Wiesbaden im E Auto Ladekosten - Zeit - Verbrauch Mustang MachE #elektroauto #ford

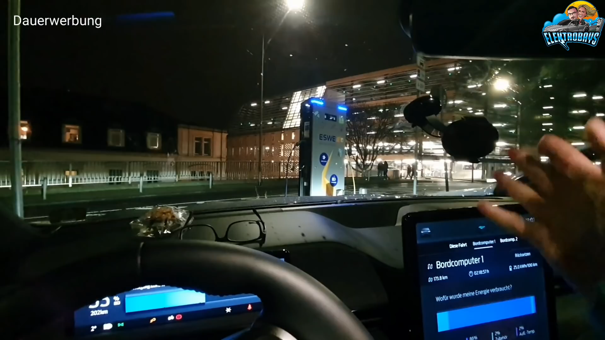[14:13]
Und jetzt sitzen wir wieder im Auto. Das Auto ist noch angesteckt. Es läuft schön blau hier an der Ladesäule.
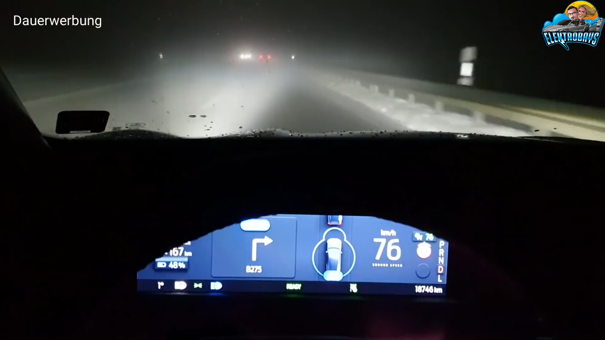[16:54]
Okay Leute, schaut euch das Wetter mal an hier. Hahaha. Ein Grad Außentemperatur und ganz viel Nebel. Jipp. Und egal mit welchem Auto man unterwegs ist, das macht keinen Spaß. Nein. Hahaha. Aber der Autopilot, der kann es noch.